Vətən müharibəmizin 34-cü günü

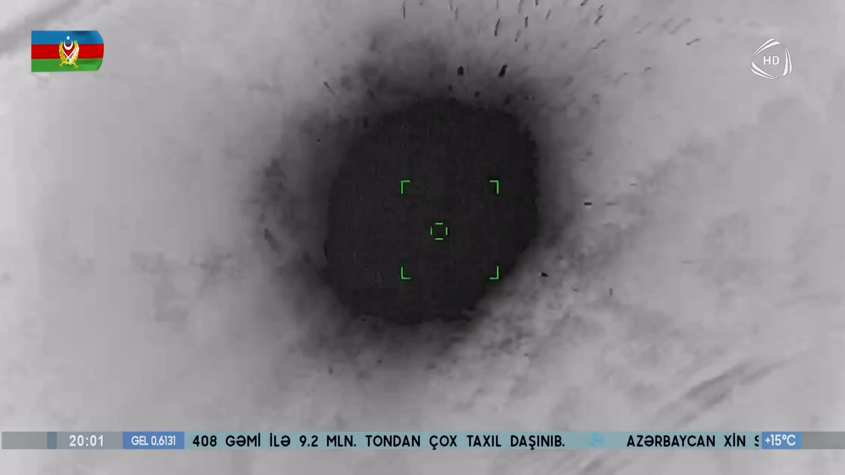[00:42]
Silahlı Qüvvələrdə məxsus 3 simir-çiyaylim ateşli reaktiv
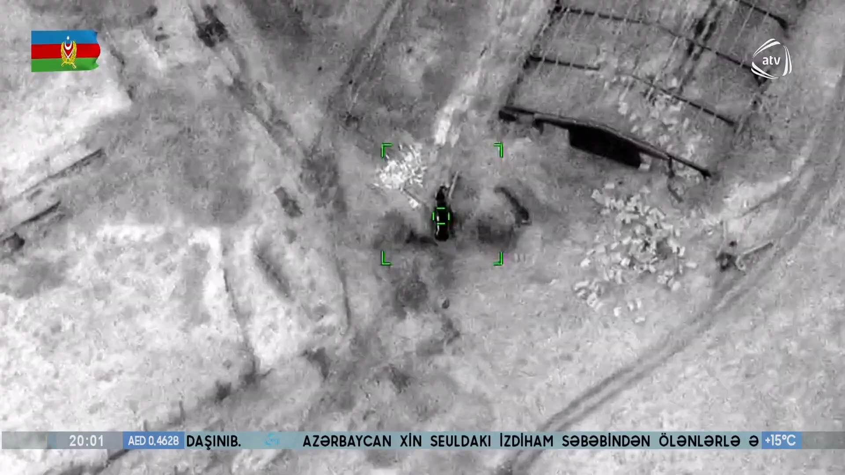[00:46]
sisteminin
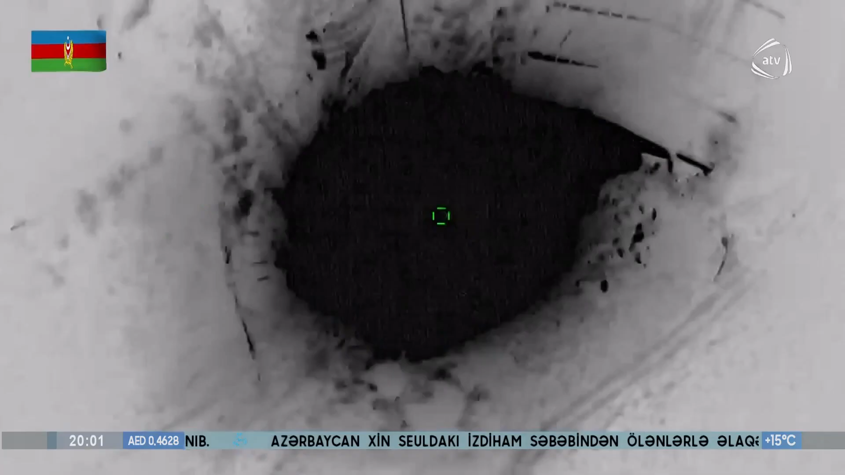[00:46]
ateş mövqeyi bölmələrimiz
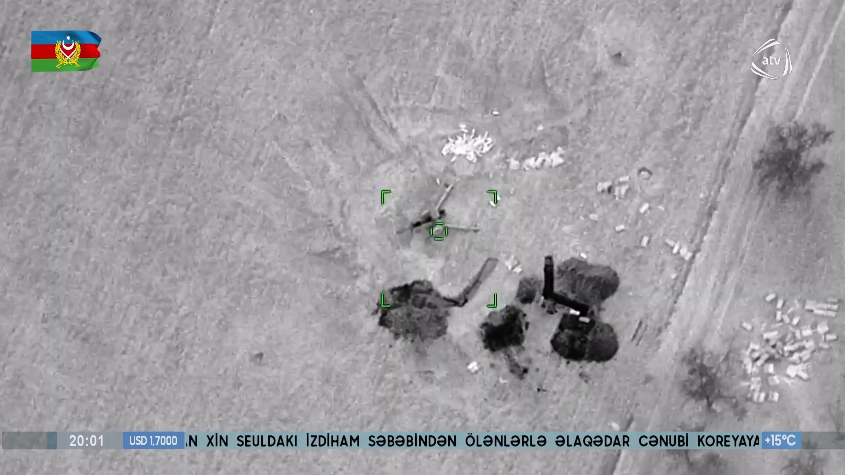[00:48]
tərəfindən aşkar idilərək dəqiq ateşlə məhv edildi.